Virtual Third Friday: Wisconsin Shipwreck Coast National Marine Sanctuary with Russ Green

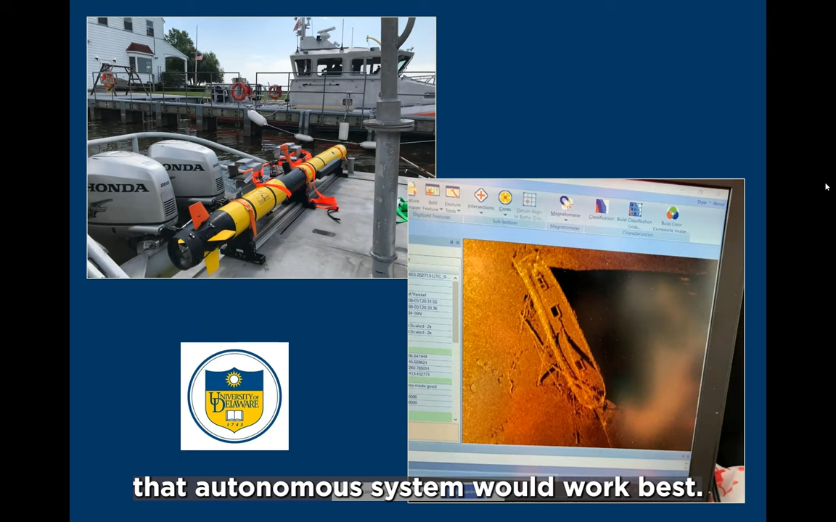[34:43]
And then our third one was from the University of Delaware. And the idea was, if you found something in deep water,
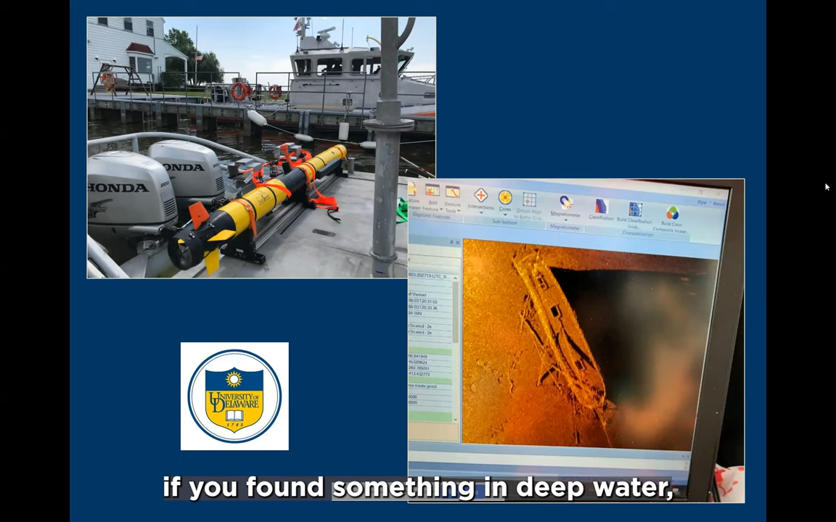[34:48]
you know, and you're like, okay, we got to scramble a dive team. That's going to take a while. You know, what could we use to go look at that target? And this is an underwater autonomous vehicle. The picture to the right there is a sonar image of the Gali Nipper, which I showed earlier.
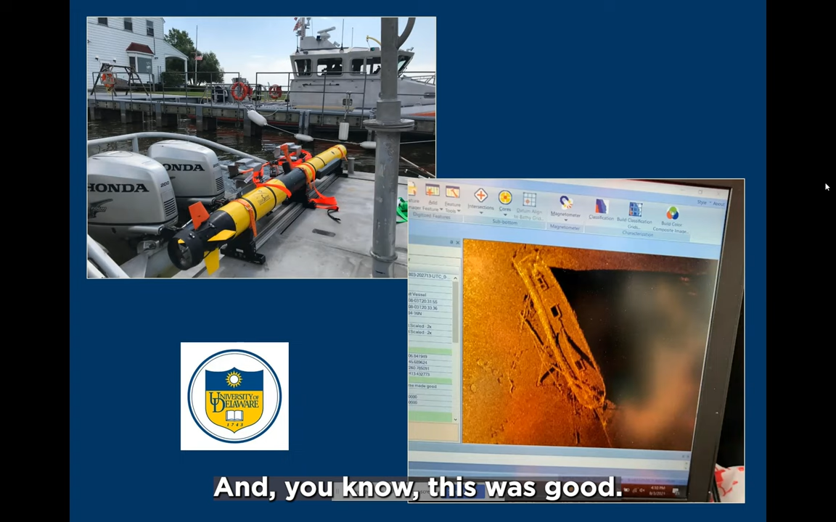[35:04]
And, you know, this was good. This is, you know, this technology has come so far.
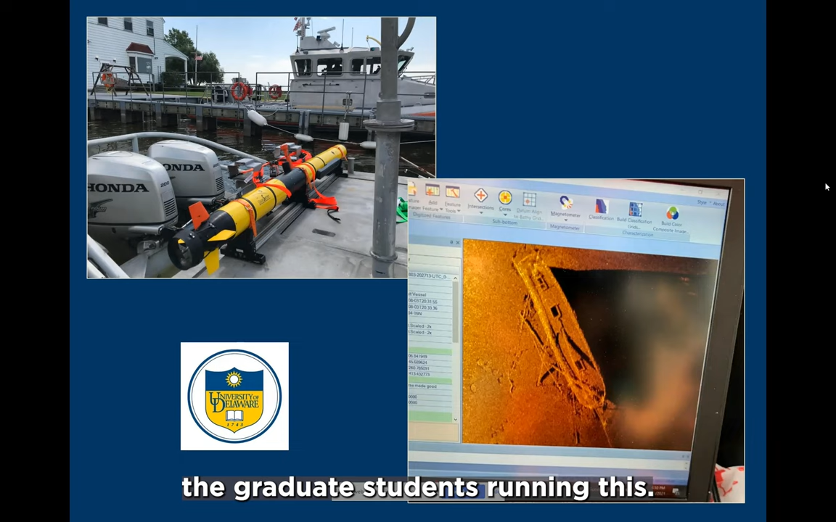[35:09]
The graduate students running this, I mean, in, you know, 20 minutes, you can program a mission,
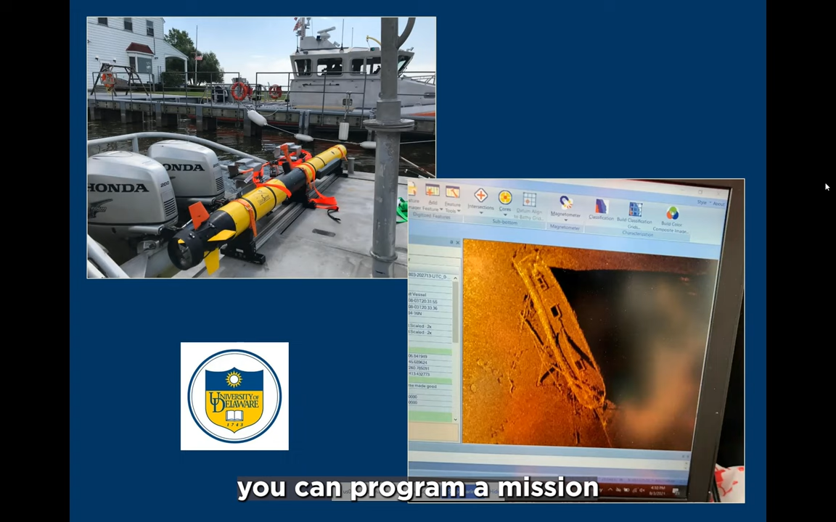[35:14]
throw this thing over the side, and a half hour it comes back with its data. You download that data right there on the boat. You can tweak it a little bit, fly it a little closer.
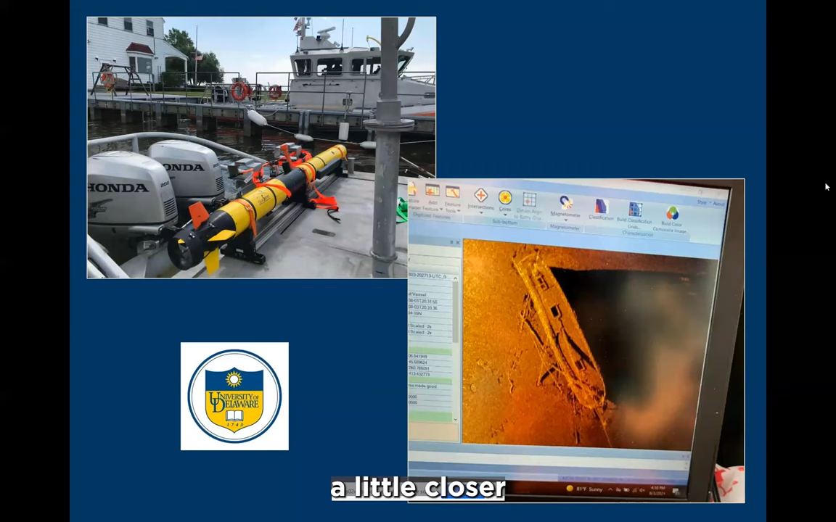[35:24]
It's got two different frequencies of sonar.
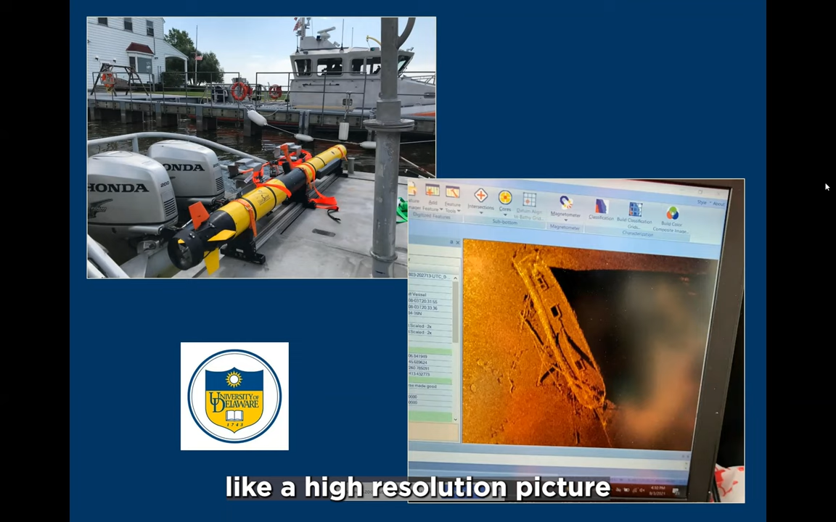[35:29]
So, you know, kind of like a high resolution picture and a low resolution picture. So, you know, the upshot here is, you know, in an hour in a shipwreck, over a shipwreck that's saying 200 feet,
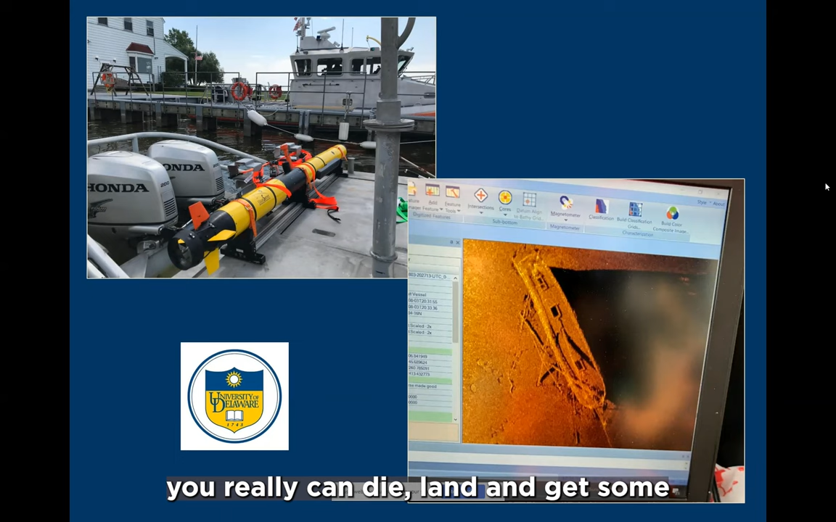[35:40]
you really can dial in and get some great information and kind of plan your next steps of investigation. So this worked out really well. We're pretty thrilled with that.